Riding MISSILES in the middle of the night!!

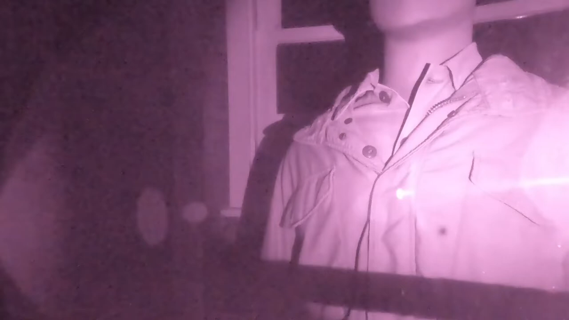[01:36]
When I first got in here, I shined my light in that place, and that's what I saw.
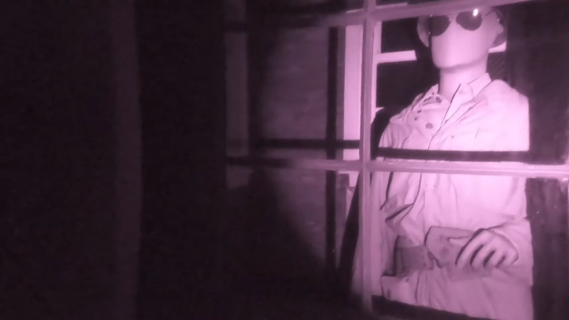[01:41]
I nearly crapped my pants. It's hilarious. Cigar shack.
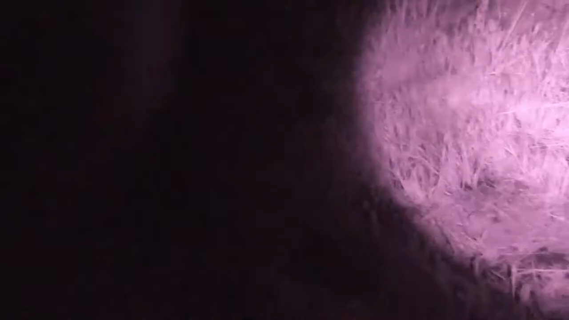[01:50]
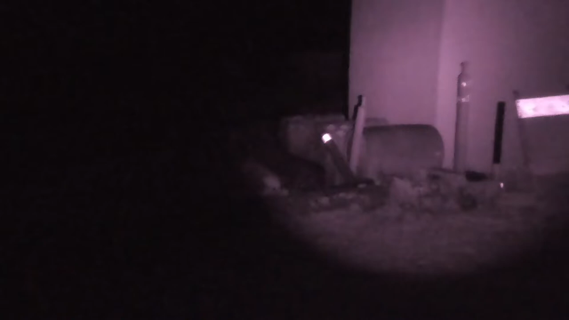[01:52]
There's a ton of these little buildings laying around here. I'm not sure what they all do. I don't know what those do.
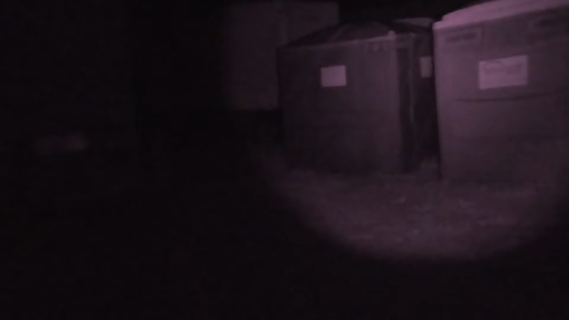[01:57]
Those are outhouses. Pretty sure I know how to use one of those.
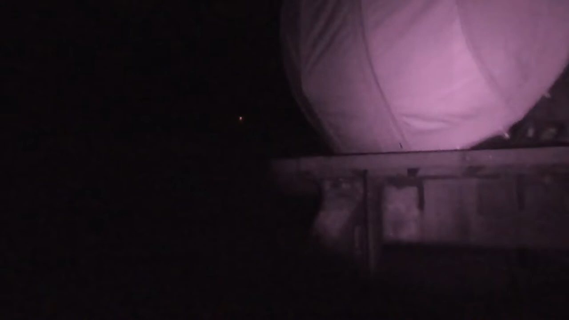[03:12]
I don't know what the hell that is. Some other radar thing. It's weird looking. Looks like a giant tortoise shell.